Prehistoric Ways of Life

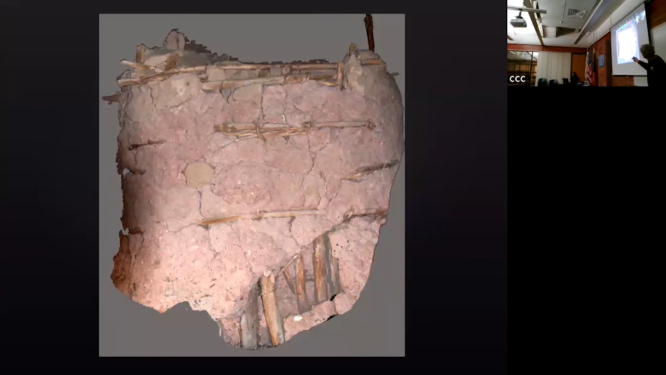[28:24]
You can see a patch hole from where a rodent went inside of there and they patched the hole. And there's another one up here on top. So they patched the hole from where the rodents went in.